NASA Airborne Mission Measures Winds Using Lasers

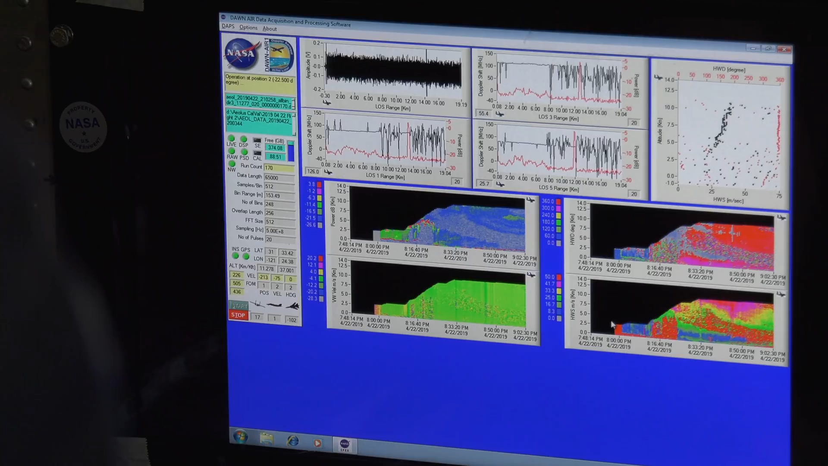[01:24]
we have signals coming in from the laser beams that we are shooting. We are taking about 10 beams per second at multiple different angles.
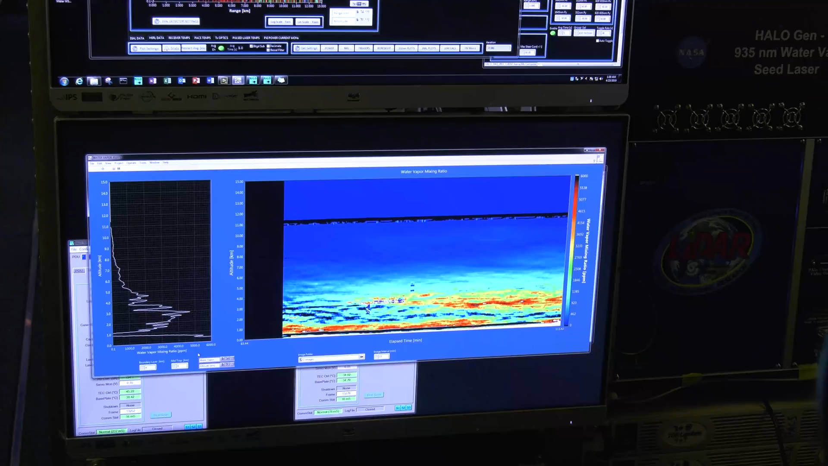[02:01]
And so HALO has two primary functions.
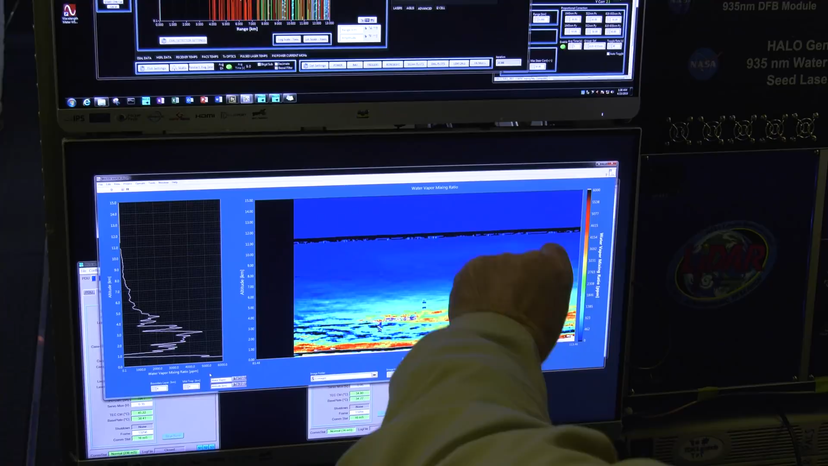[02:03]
It measures aerosols and water vapor in the atmosphere. So these two systems, DAWN and HALO, are again shooting lasers.